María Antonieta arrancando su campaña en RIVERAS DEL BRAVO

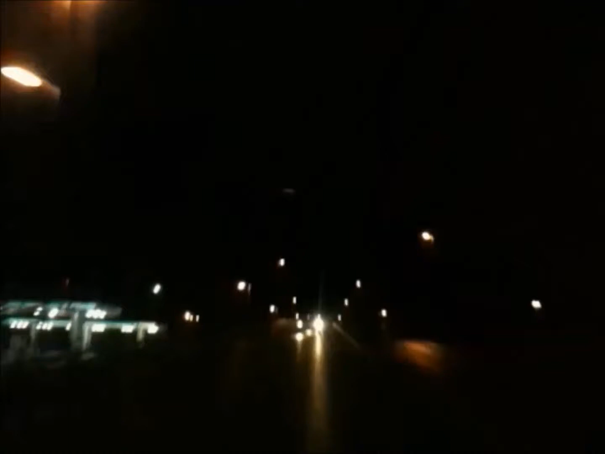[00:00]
La soledad de las calles, la inexistente protección de las autoridades y la escasez de luz mercurial,